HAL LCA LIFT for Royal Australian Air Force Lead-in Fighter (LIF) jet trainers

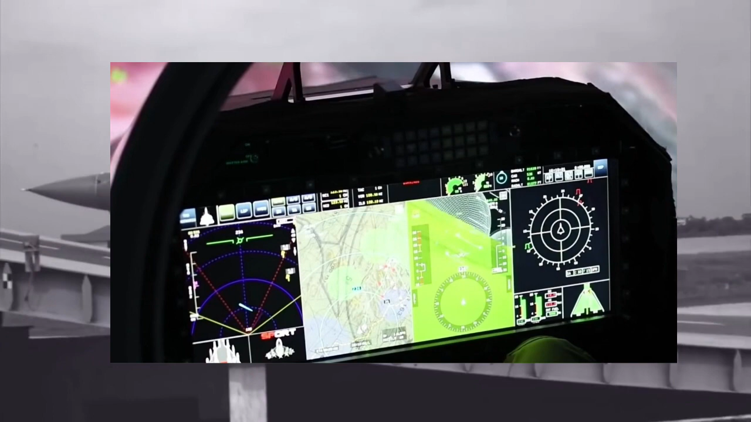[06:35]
sensors will reflect on a single screen unlike earlier cockpits where pilot
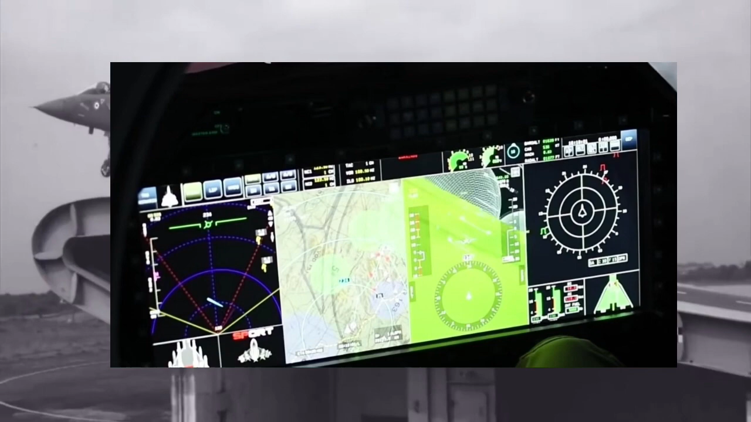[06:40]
needs to look after three to four different screens to gather information.